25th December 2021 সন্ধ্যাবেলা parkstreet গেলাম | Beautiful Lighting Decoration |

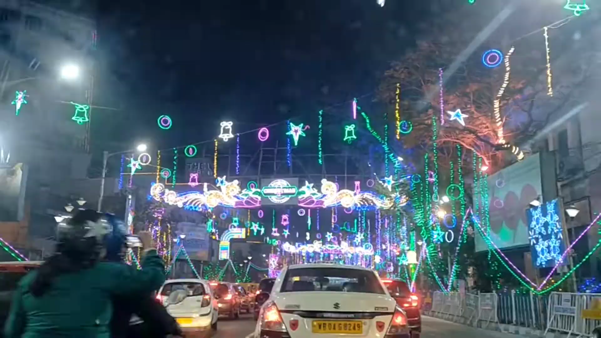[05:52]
जानवारीर मद्दे एशे तुम्रा देखते पारबे एई ब्यूटिफूल एई डेकरेशन,